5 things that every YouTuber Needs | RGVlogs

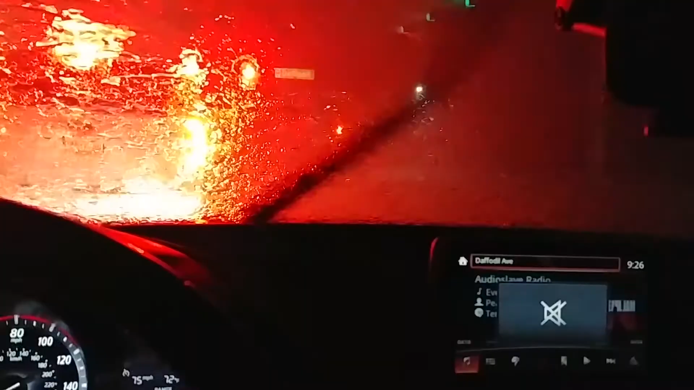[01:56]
flooded all right so we're currently on Benson Road here in McAllen and it's currently flooding a lot of cars are driving about 10 miles per